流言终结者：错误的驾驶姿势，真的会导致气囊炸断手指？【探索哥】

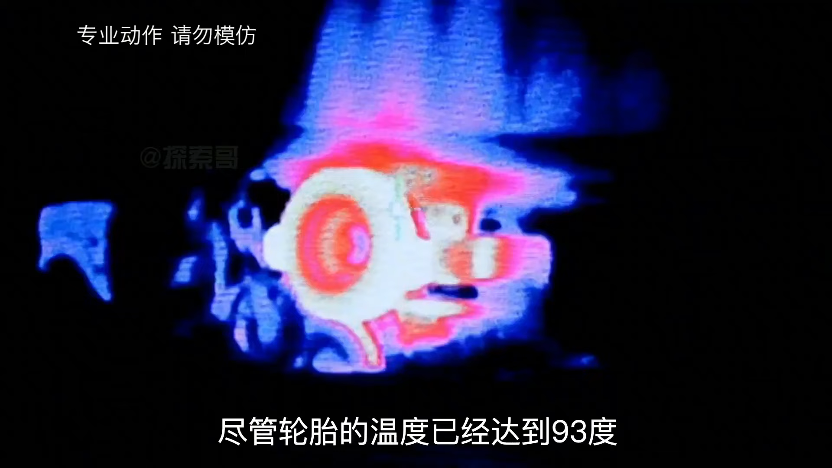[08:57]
尽管轮胎的温度已经达到93度但丝毫没有爆